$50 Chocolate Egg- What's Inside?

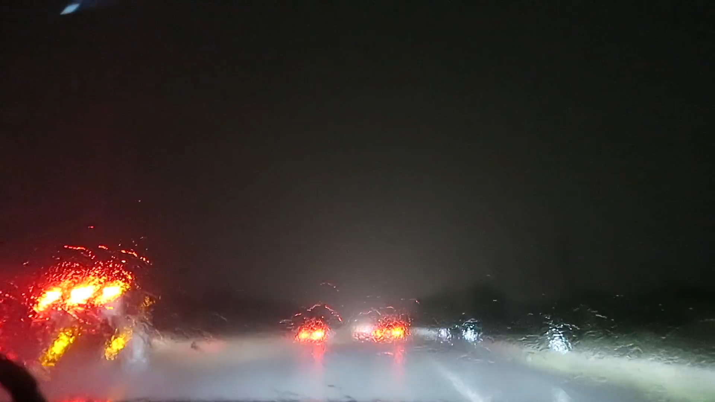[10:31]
We're back home now. It was crazy rain all the way home.